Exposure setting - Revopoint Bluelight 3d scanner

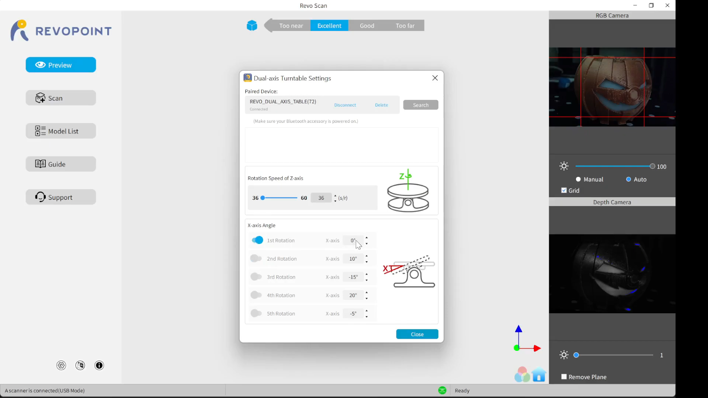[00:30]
I'm going to be scanning this orange pumpkin. You can see it in the preview window. This window down here at the bottom is the scanning window.
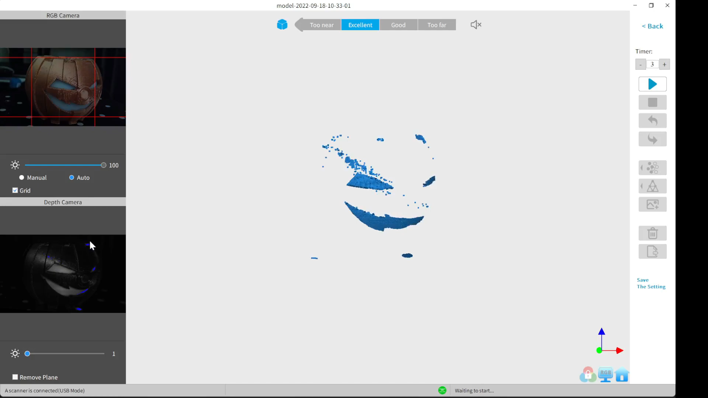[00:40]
This bar right here adjusts the gain. You can see at a 1, you couldn't really see it, but as you increase the gain, you can see more and more of the item, but it starts to get red.
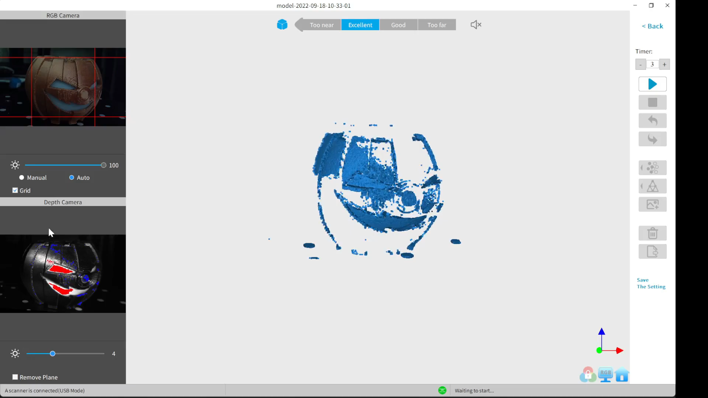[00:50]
The red spots means that it's overexposed. If your scan is too overexposed, it will end up with the very bleariness to it,
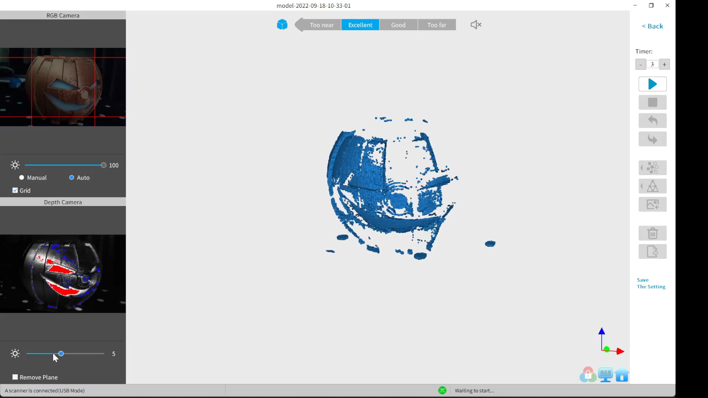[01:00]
or the texture of it will be, I guess you can call it chicken skin.
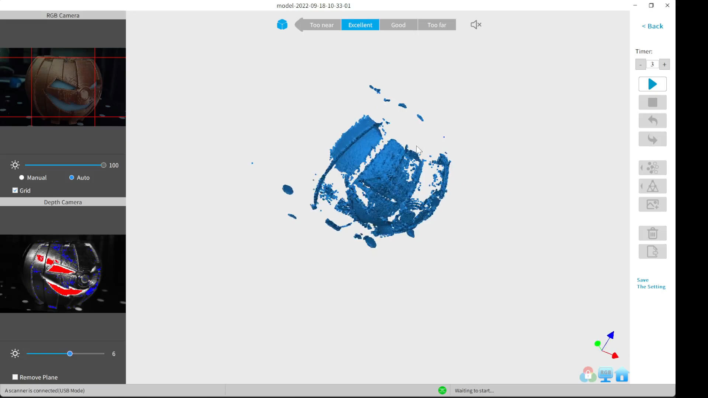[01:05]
So what we want to do is take the gain back down some, just enough to where the red is kind of gone.
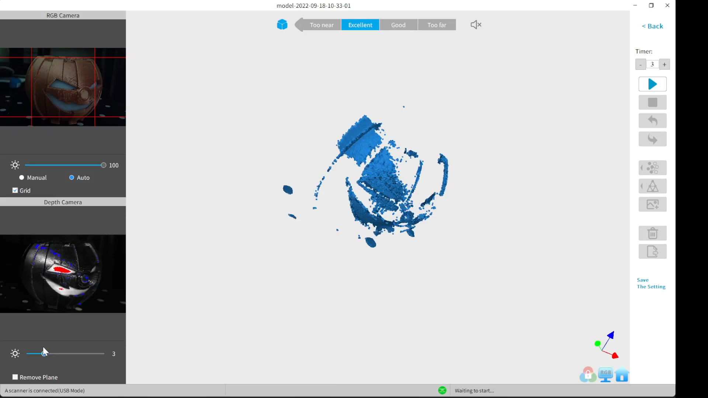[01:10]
Right here I'm going to start the scan. When you're using the dual axis turntable, there is about a six second delay before the turntable actually starts to move.
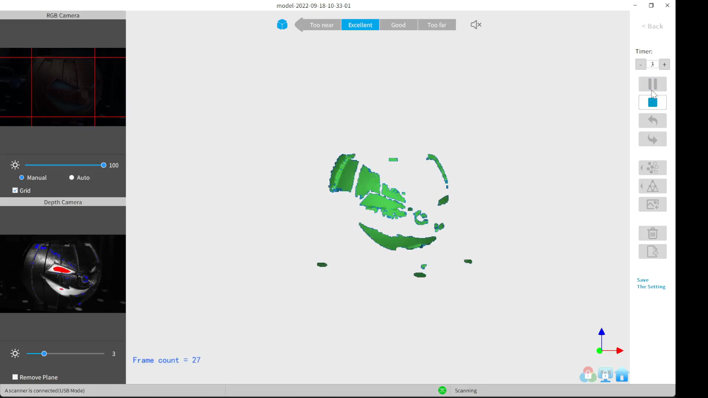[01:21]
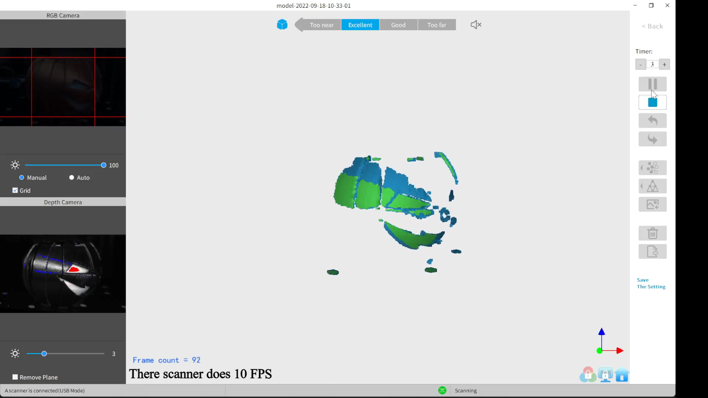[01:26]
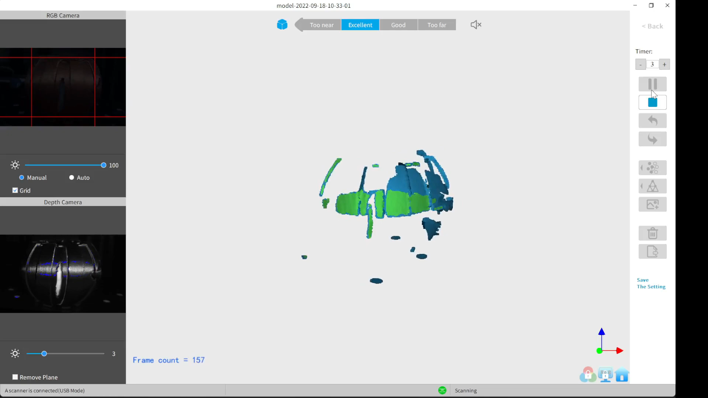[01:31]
And as you can see with the scan, it's really not picking up much.
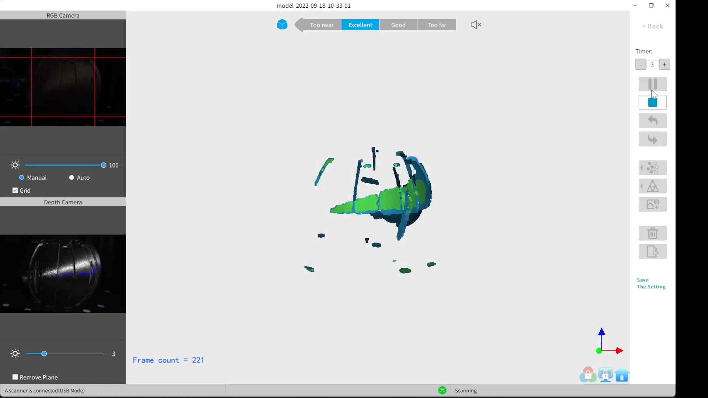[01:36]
You have kind of a hot spot where it's just getting the top portion of it.
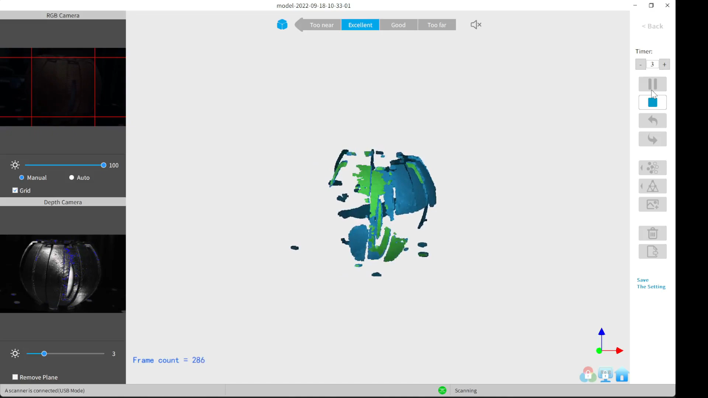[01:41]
And this is normal if your item's a dark color or a color that just doesn't work right with the blue light scanning.
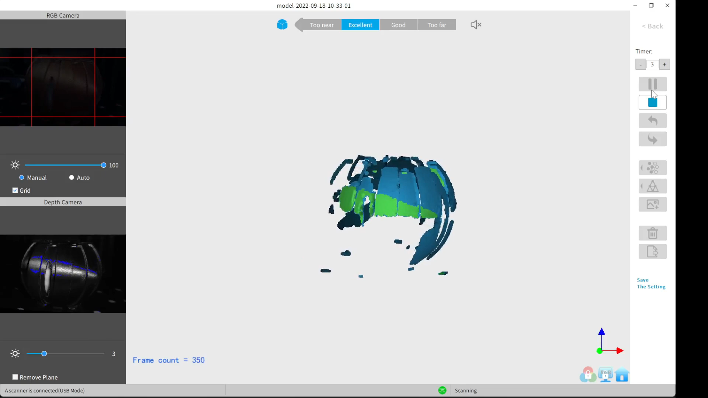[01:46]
I'm going to let it finish, do the entire spin around.
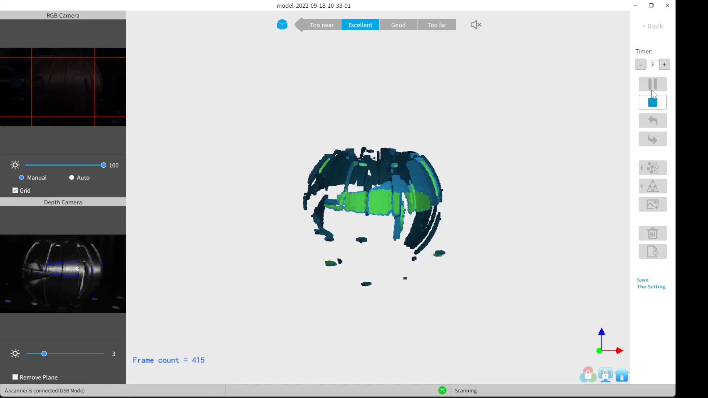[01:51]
Now it's made itself back around.
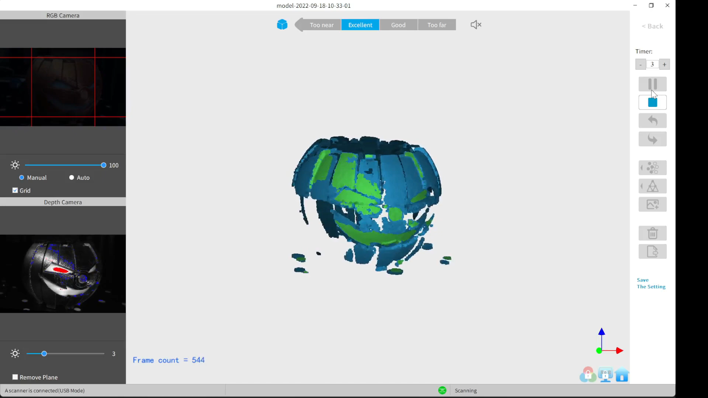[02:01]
I'm going to go ahead and fuse the points.
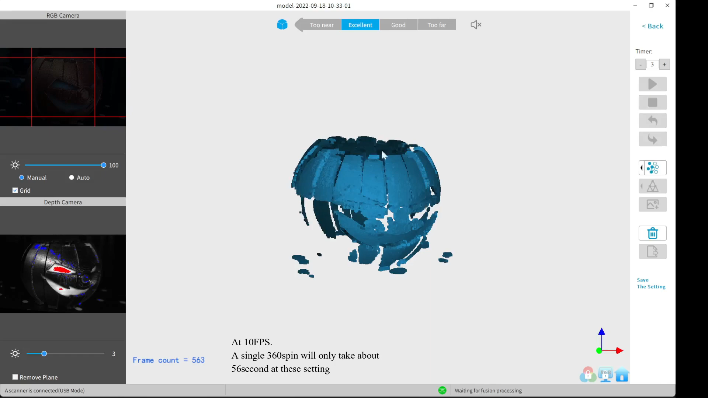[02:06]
This is just fusing the point clouds.
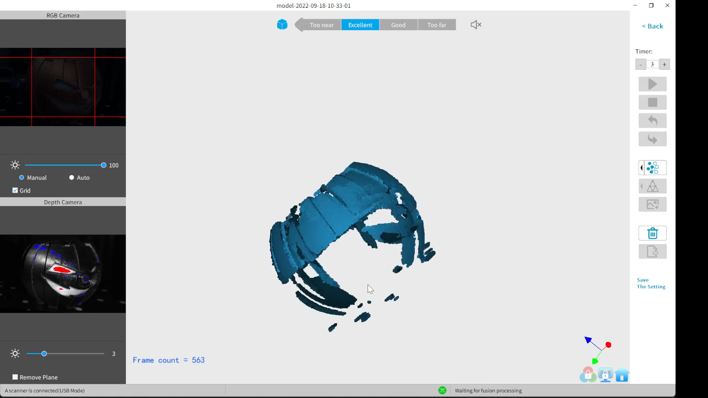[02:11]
You can see that the texture's not really all that, but once you fuse the point cloud, it'll get better. These are the settings I use. I normally try for a pitch point of a 0.1, but I just let auto handle it. Right here, it's fusing. This is all in real time. There's not many points, so it won't take a long time to do it.
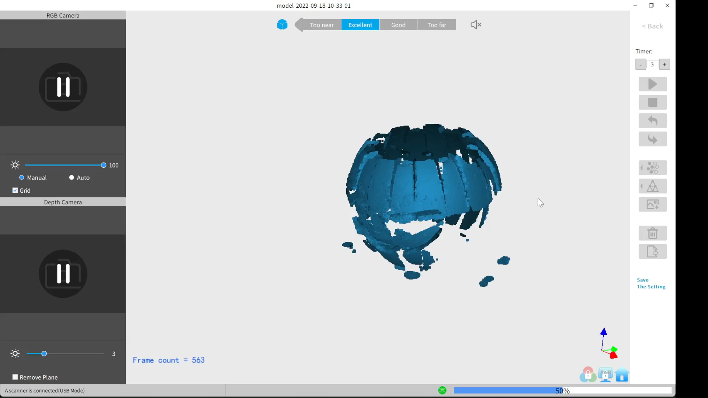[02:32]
And for some reason, it always hangs around the 60% mark. Once it gets past that, it ends up going pretty fast.
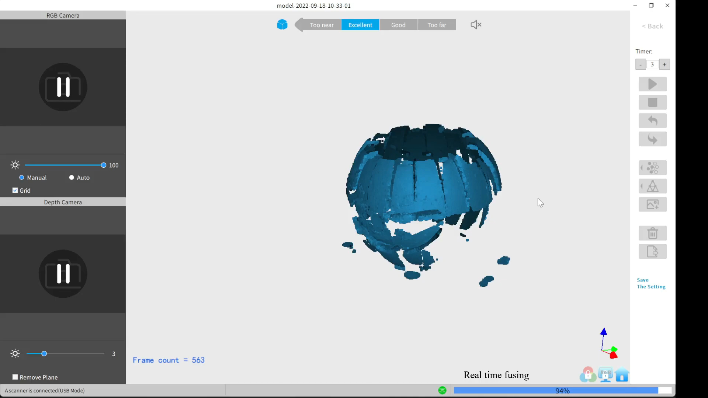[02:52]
All right, now it's finished.
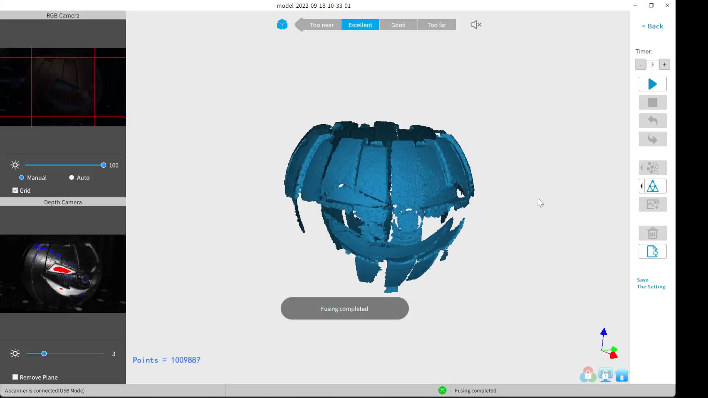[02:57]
As you can see, the scan's starting to look a little bit better. It's still a lot of spots that are missing. This is really just due to the color of the item. So right here, I'm going to actually mesh the model. I choose not to fill the holes. Most of the time, you fill holes. It just depends on how much of the item you scan. All right, as you can see, the item came out pretty sharp.
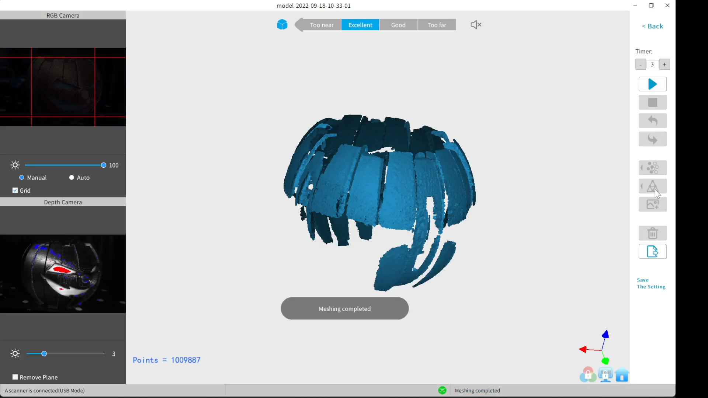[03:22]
You can see kind of a fuzziness to it or a lumpiness to a surface. And this is because it was slightly overexposed to try and get
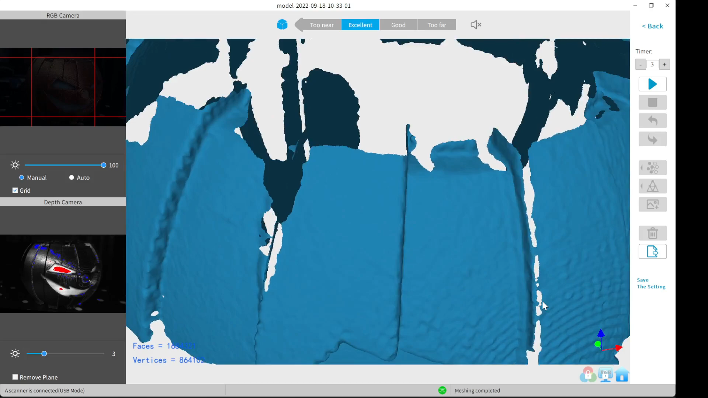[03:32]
it to scan due to the color that it is. Okay, so now I've taken it and I sprayed it with some scanning spray.
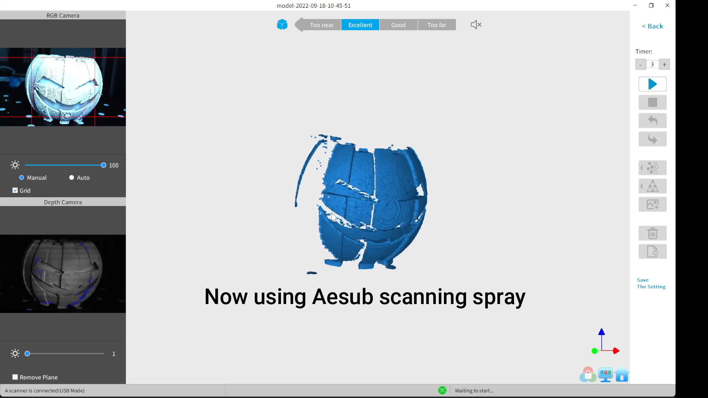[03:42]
This just basically makes it a matte white color. As you can see already, it shows up really good at a 1. Taking it up a little bit higher, it becomes overexposed.
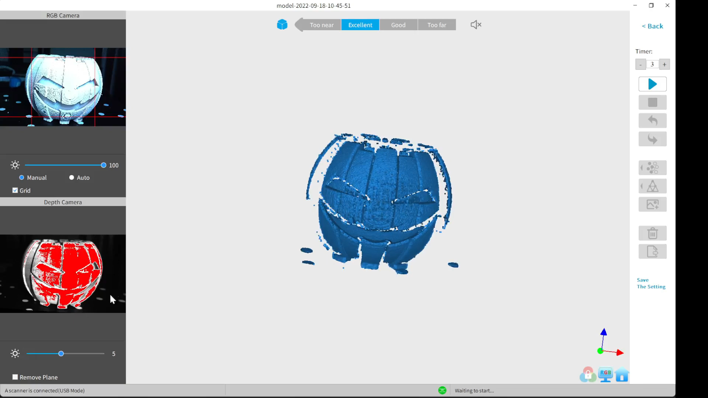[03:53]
So I'll just drop that back down to a 2. And as you can see, you can already see a lot more on the scan.